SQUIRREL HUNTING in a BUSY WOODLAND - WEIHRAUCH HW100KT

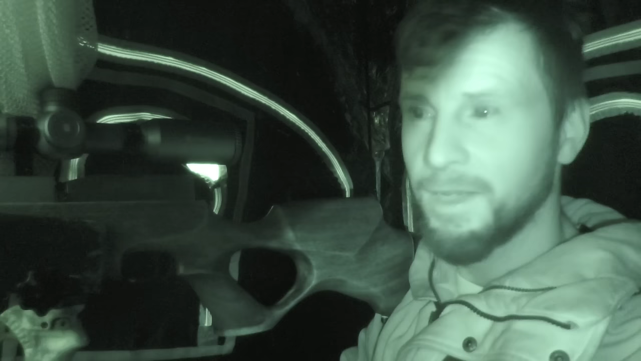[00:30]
We're finally set up now going to be doing some scroll shooting. This will be the last time that I shoot this summer. I filled this particular feeder up a few weeks ago. Seemed to be really slow starting but it looks as if they're just starting to hit it now. So hopefully this should be a productive morning.
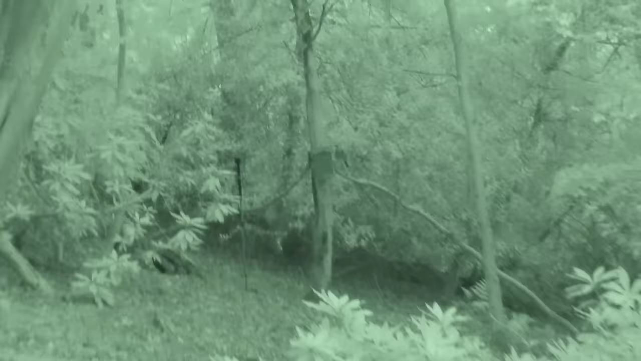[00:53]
And as you just heard that was a Jace walking
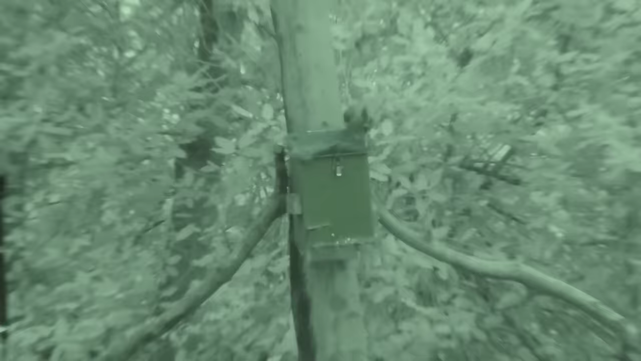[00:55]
which has now appeared and is stealing some of the peanuts.